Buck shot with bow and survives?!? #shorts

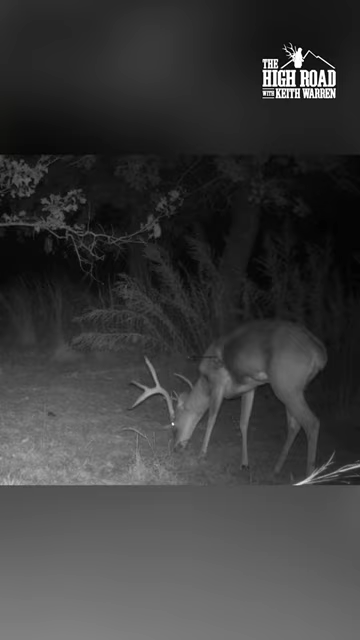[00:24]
Just reviewing the footage from the Reconyx and that deer still on his feet, the one that Claudia shot the other night. He looks healthy, the arrow didn't go in much. He hit that shoulder so we're gonna move on with this one. As I said, Claudia, I'm gonna let you go for another deer.
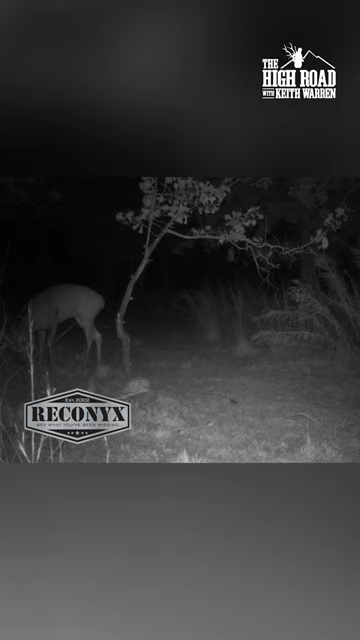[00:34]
But this time, would you please take a rifle?